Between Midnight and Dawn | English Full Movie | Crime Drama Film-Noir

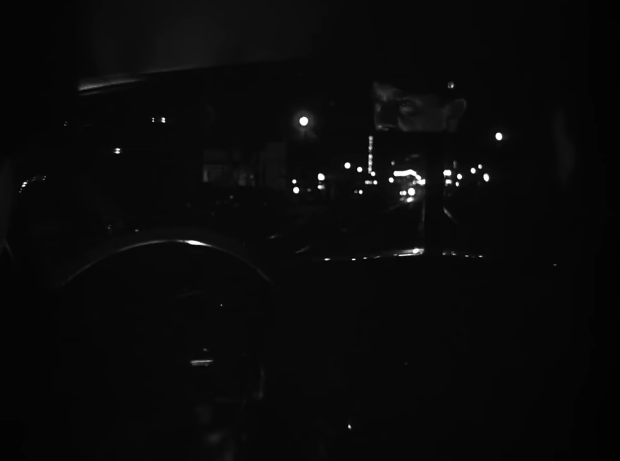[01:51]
That's Tremont. 286 should be halfway down the block. Uh-huh. There's a car down there. Maybe a lookout. Get set. Set, Robbie.